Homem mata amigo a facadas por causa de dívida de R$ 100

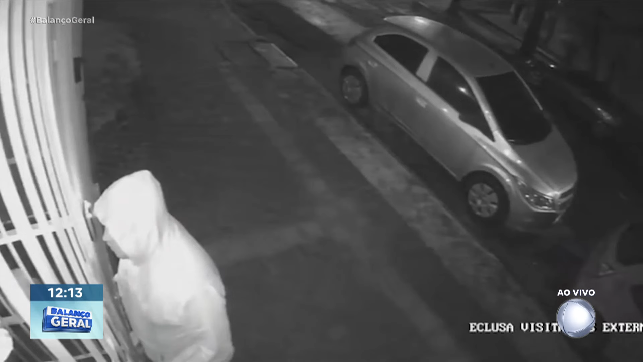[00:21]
E o Bruno sai do condomínio e ataca o amigo com golpes de faca. Ele é levado para o hospital, mas não resiste.
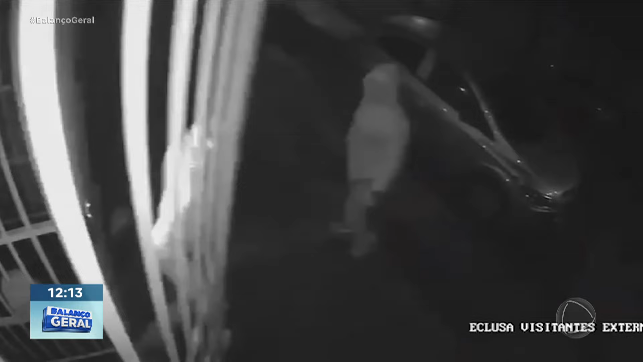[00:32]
A polícia já identificou o suspeito, só que ainda ele não foi preso.
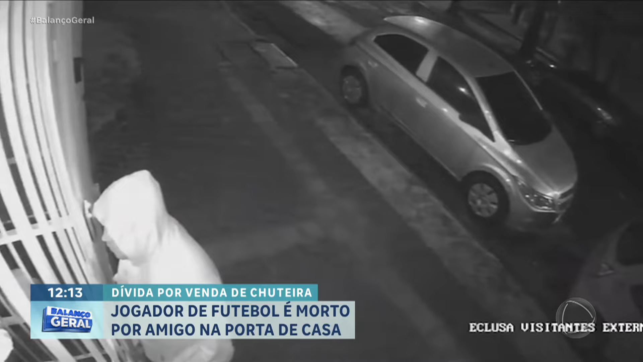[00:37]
A família de Bruno fala agora com o Balanço Geral. Vem cá, vamos colocar a reportagem no ar agora.
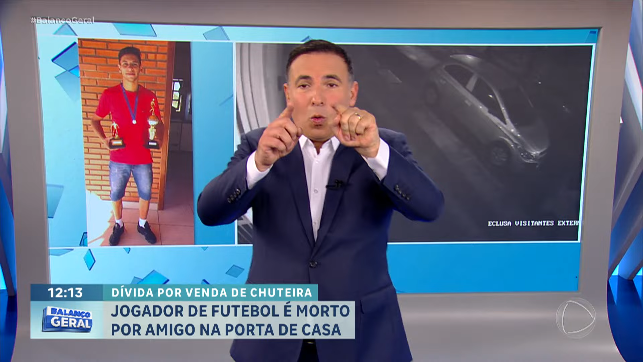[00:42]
Telão do Gotinão, Márcio, fecha lá a balança. Ele é recebido por um outro rapaz. Os dois discutem ainda com a porta fechada e logo em seguida entram em luta corporal.
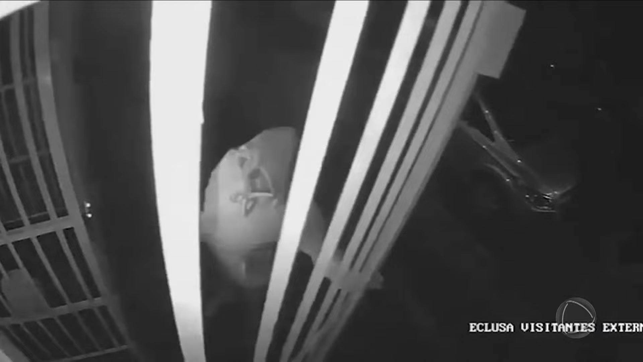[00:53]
A câmera não mostra, mas o homem de capuz desferiu facadas. A vítima é Bruno Alves Moreira, de 25 anos.